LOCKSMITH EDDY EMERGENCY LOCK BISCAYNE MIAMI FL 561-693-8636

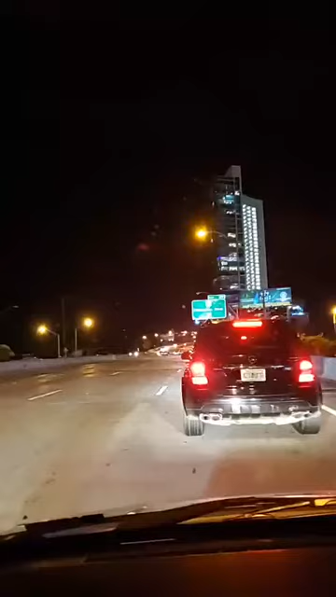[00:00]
well good evening my facebook friends around the world mr. sunshine locksmith eddie in demand again
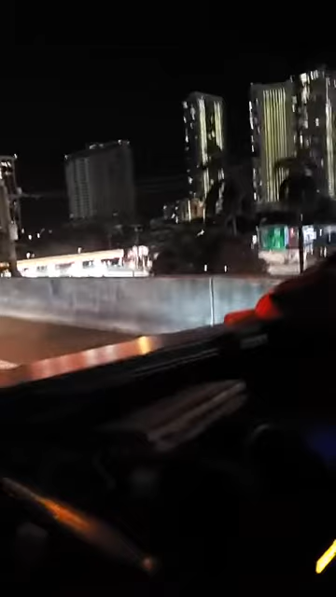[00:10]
you know i could be running in palm beach i could be sitting at taboo and then all of a sudden it gets a call to come down to
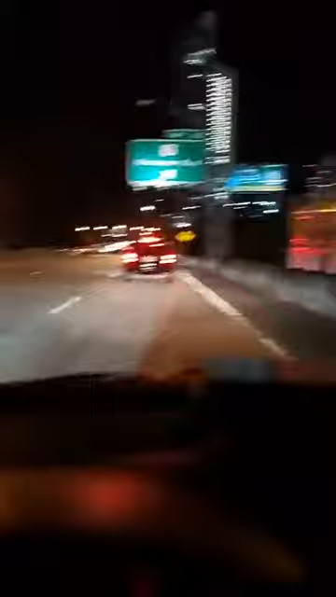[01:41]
happening here in miami beach hey yo yo miami south beach putting on heat there it is mr sunshine live here in sunny south florida we're gonna head on down here
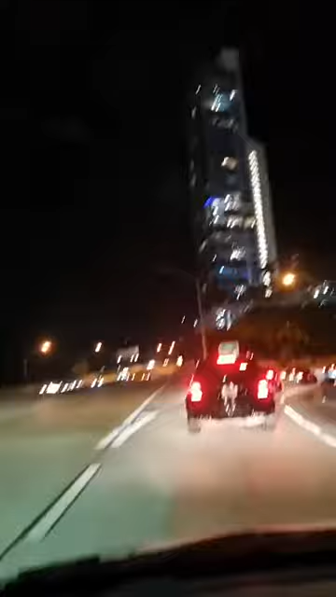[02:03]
we're easing on and look at that beautiful high-rise right there everybody's up there camped out watching television they got their christmas lights on here we've got right here biscayne
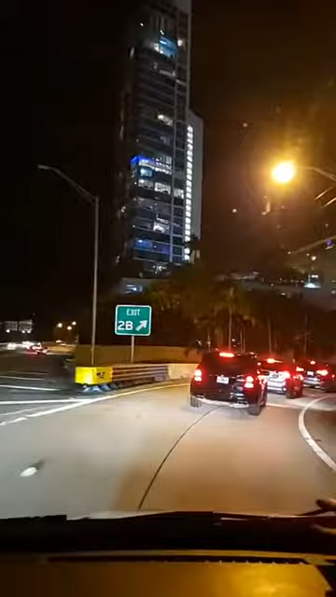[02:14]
bay that's right we're on biscayne boulevard there's some more over there look at all the people over there uh they're all in here for the season but there it is thorny adelino you know thorny
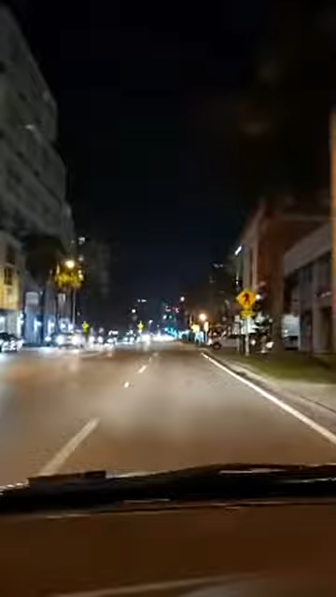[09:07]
smile that's right for one one moment i'm a taboo look it is only i can look
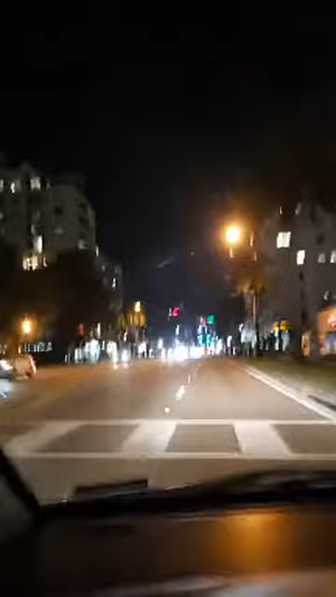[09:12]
the next minute i'm down here in miami your destination is on the right here we go so we got to pull in here there's where we got to go all right i have arrived all right i gotta go uh get this thing set up